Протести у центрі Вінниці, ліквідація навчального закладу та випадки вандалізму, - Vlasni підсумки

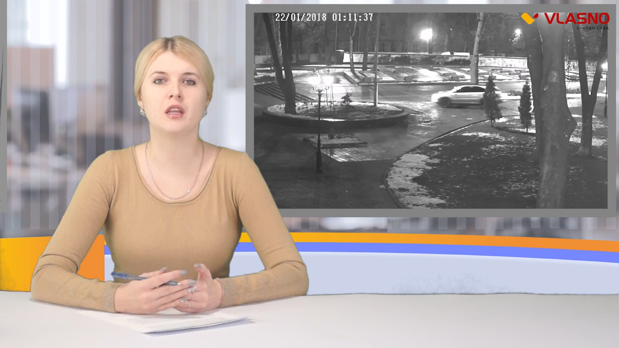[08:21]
не поодинокі Минулого тижня було зафіксовано декілька нових Такий тип розваг вибрав нетверезий водій, який вночі катався на Лексусі територією Меморіалу Слави, що на Європейській площі Завдяки запису із відеокамері його вдалося швидко знайти Також камери засікли двох підлітків, що поблизу школи номер 6 на вулиці Стрілецькій трощили пластикову фігуру уважного школяра Одного з хлопців поліція затримала одразу, інший втік Водієві, що їздив пам'ятним місцем,